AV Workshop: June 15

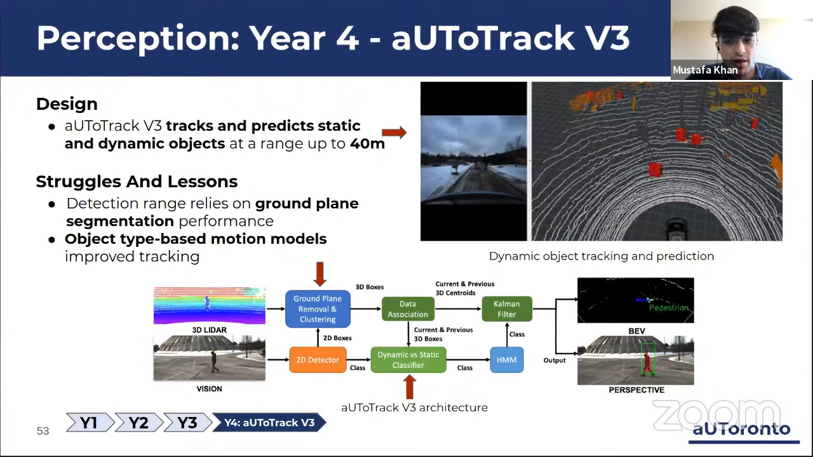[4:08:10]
which are highlighted in red. Red stands for potentially moving objects, and the red line indicates the predicted motion of the object over the next five seconds. The other objects are in yellow, which stand for likely static objects. The improvements made in Autotrack V3 allow us to conduct much smoother and effective tracking and prediction of dynamic and static objects. The current perception system is the best it has ever been over the four years of the competition.